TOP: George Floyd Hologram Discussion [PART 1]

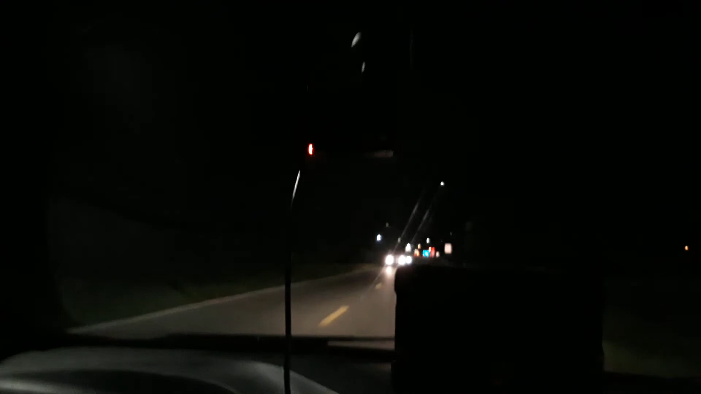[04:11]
The same stuff that you see here is the same stuff that you see all across, you know, America and all across the world. You know what I'm saying? So and there goes the police, you know what I'm saying? Just right there. So I'm hoping that that's what, you know, the the end goal is, man.